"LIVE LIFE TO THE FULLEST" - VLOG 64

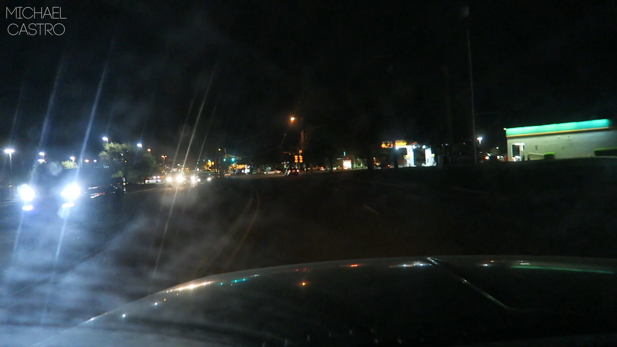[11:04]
Just driving with no lights. Can't see a thing. I can see perfectly.